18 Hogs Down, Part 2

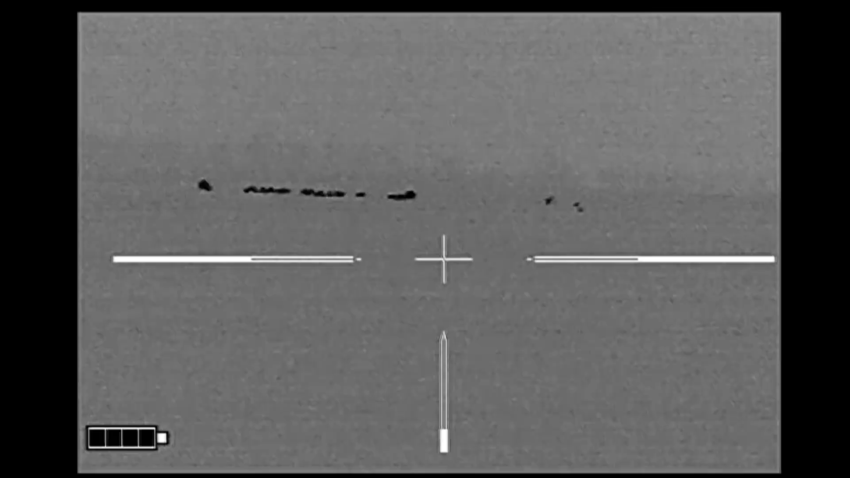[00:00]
Carpe Sus, Carl, Nathan, Dave, and I continued our night, getting onto this fourth group of hogs.
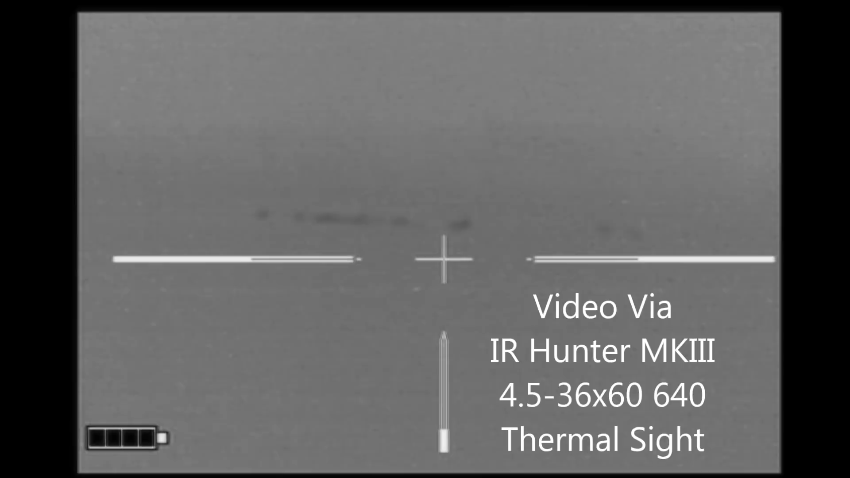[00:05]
This was in a very large field. When we approached, we had one hog off to the left.
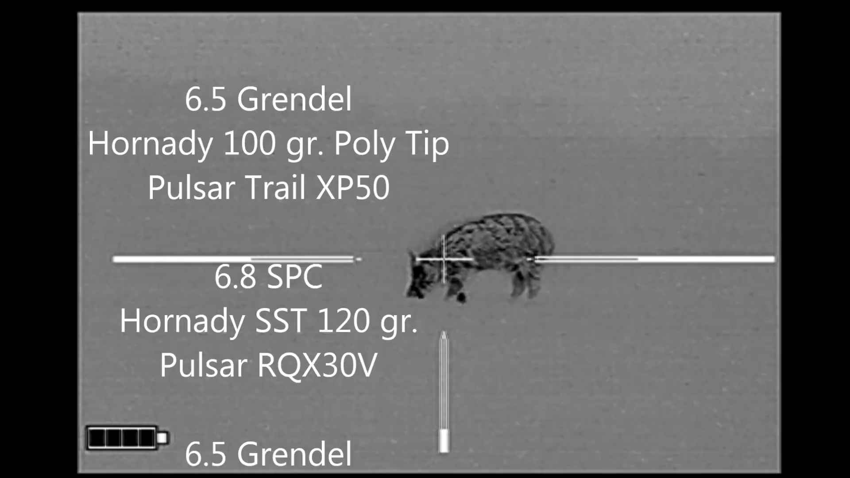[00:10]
The others are in the other direction, 180 degrees behind us.
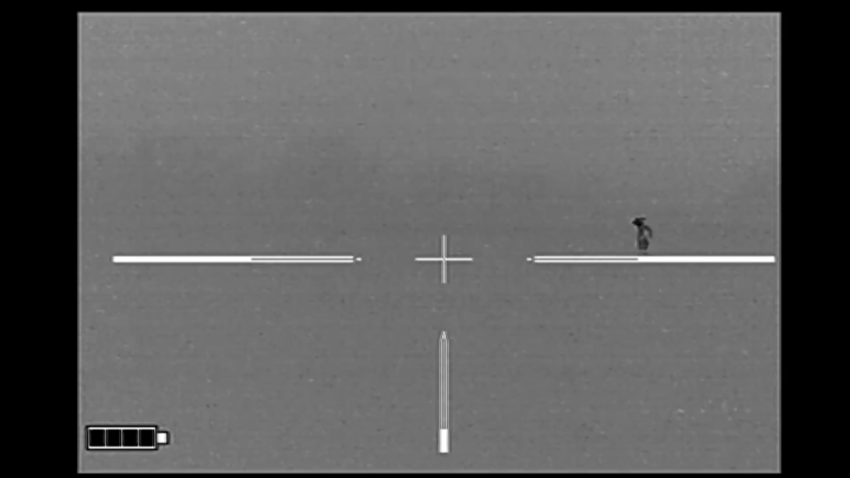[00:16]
So the decision was made to shoot this hog first, with the hopes that the others would run around and circle behind us in order to exit the field, which is exactly what happened.
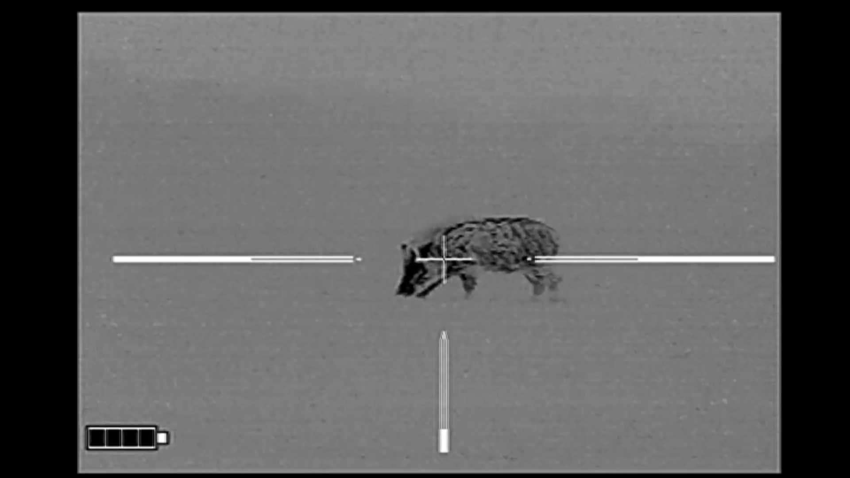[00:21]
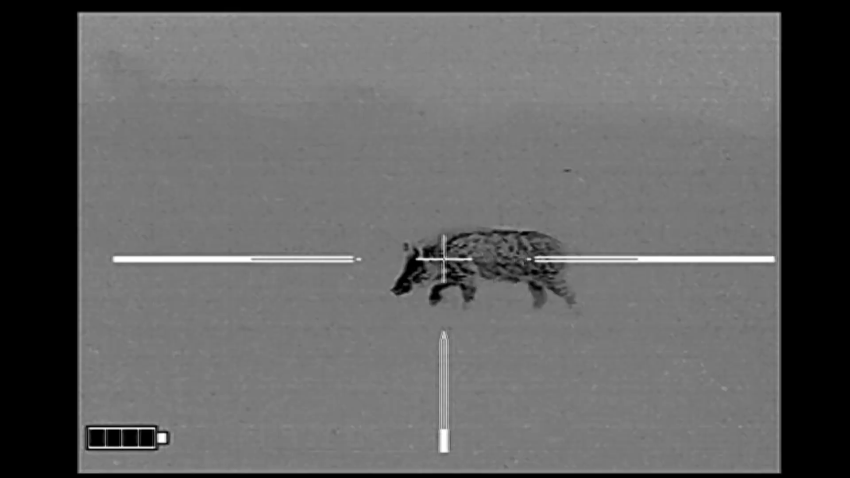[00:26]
Now the wind is blowing directly at this hog, so I'm surprised it's not running away from us.
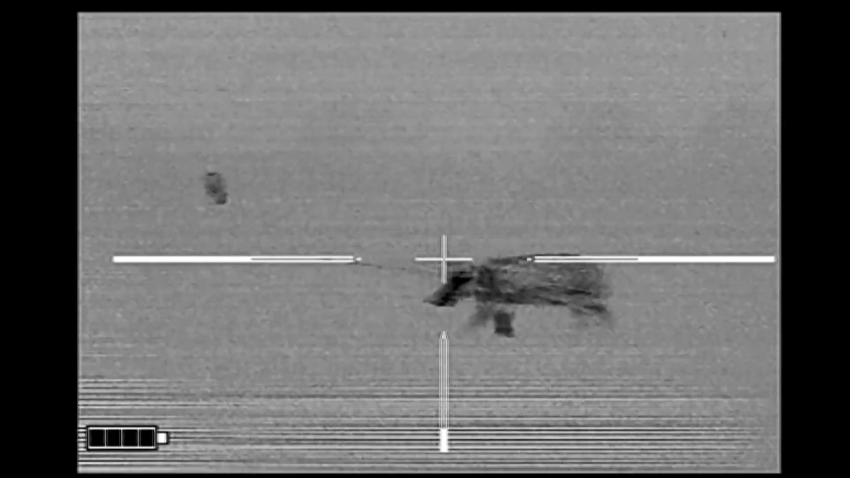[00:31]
It goes down, and we reposition into the other direction.
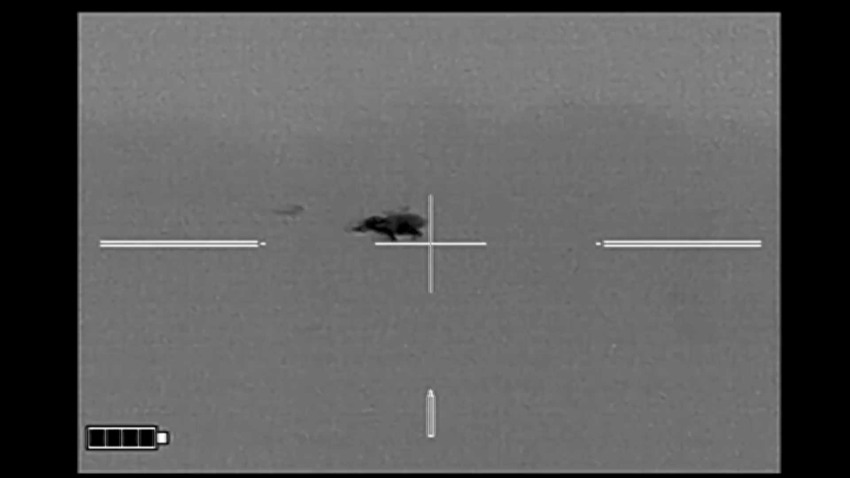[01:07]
Not enough lead on those shots.
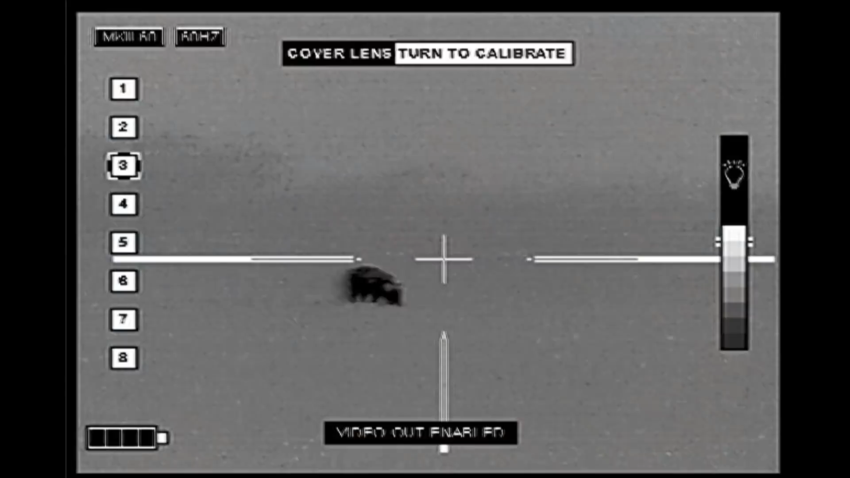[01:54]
We were about ready to call it a night when we came across this last group of hogs. We made a fairly long stalk on them.
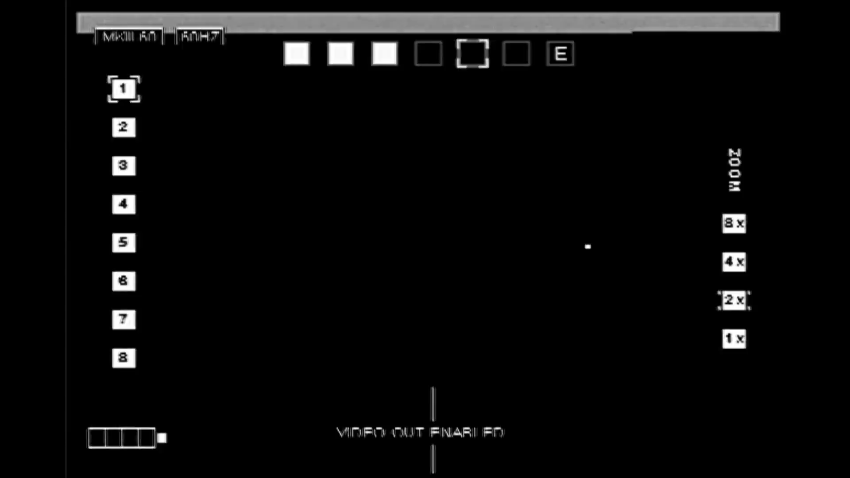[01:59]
The wind was in our favor, so we were able to get fairly close.
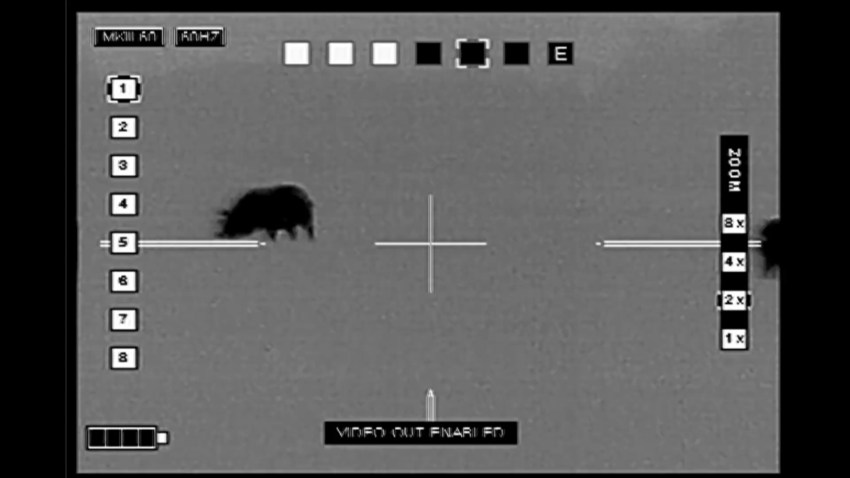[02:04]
We had a limited field to fire.
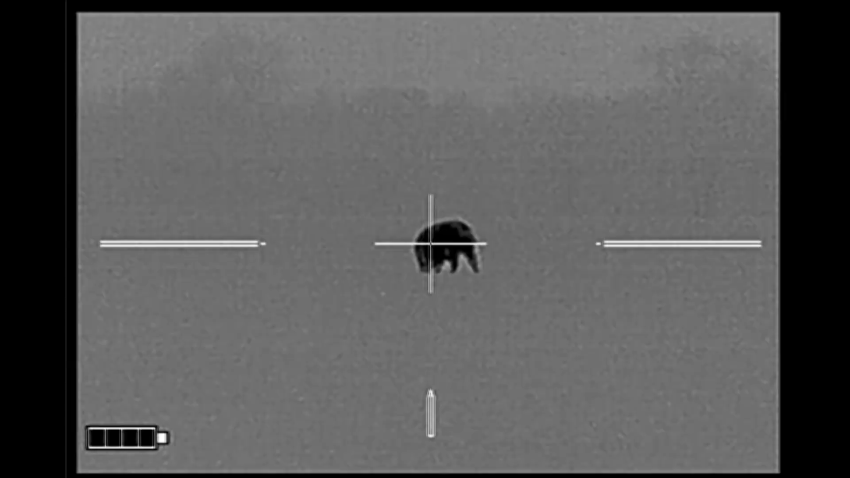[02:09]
And so we each selected our hogs and got ready for the countdown.
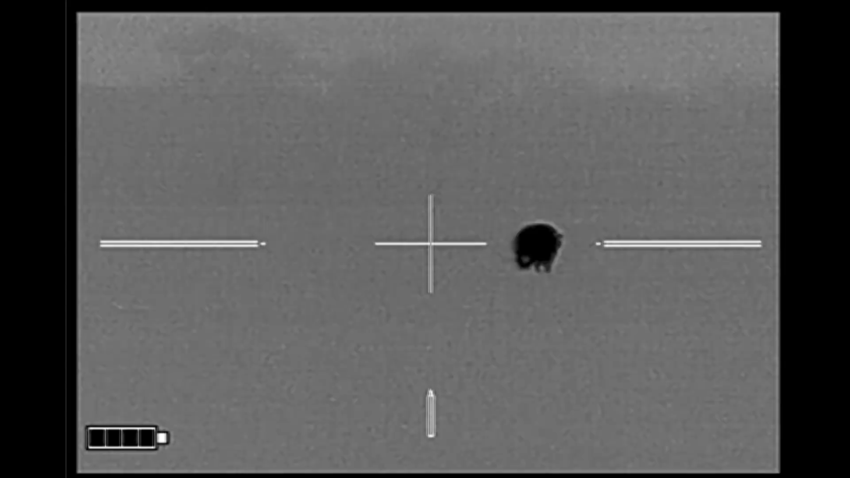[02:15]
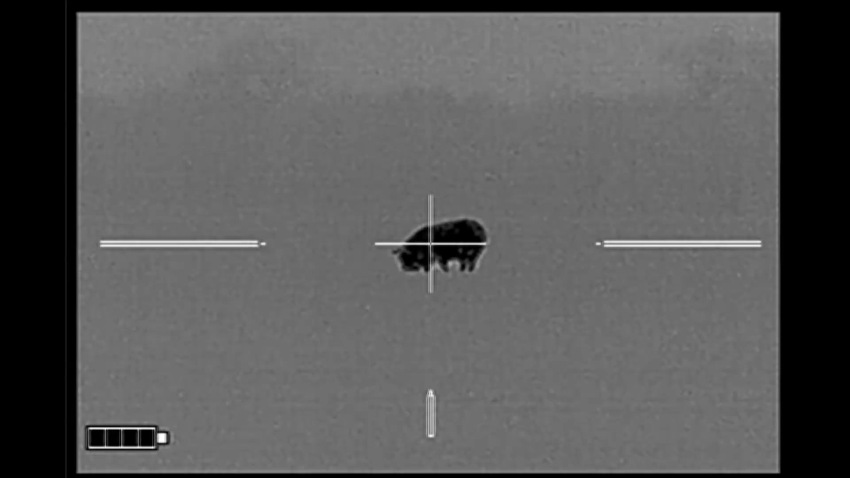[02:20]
Three, two, one. You're going left.
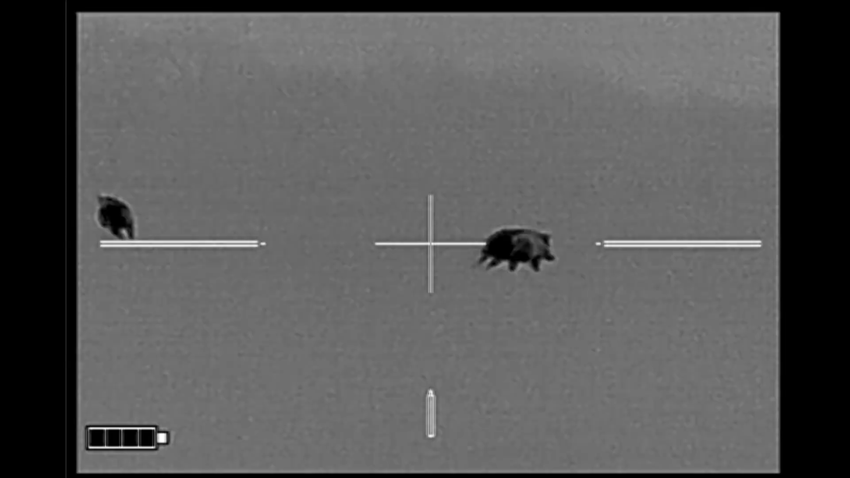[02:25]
You got two coming out from the left.
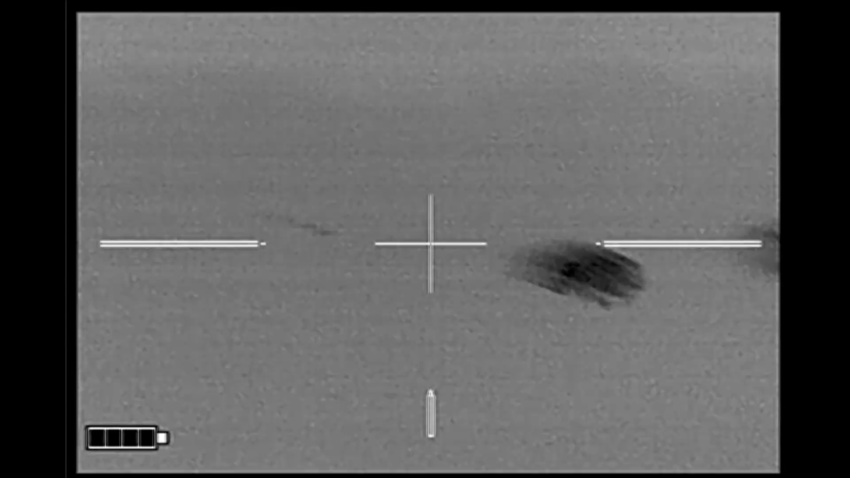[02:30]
There you go. Alright, safety. I got one way out there. You want safe?
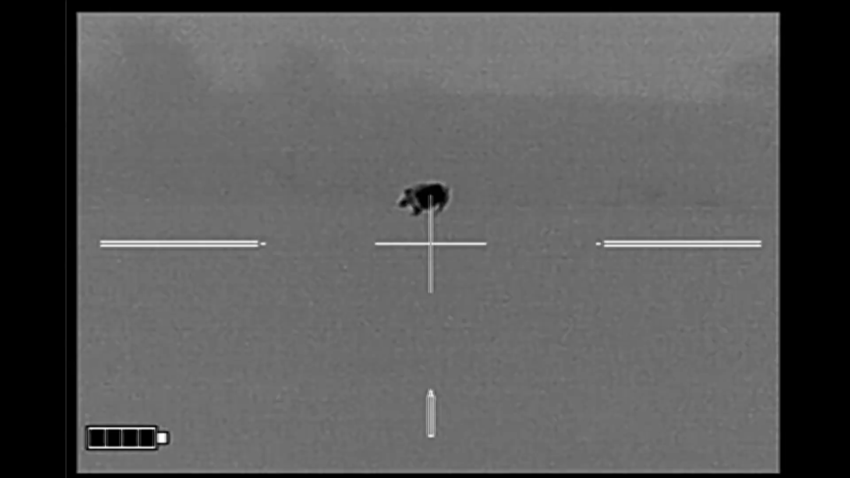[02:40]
Safe. Unfortunately, this last hog made it into the bottoms and escaped. We recovered three sows, the largest of which was 255 pounds. She was pregnant, as was one of the smaller sows that had four on board.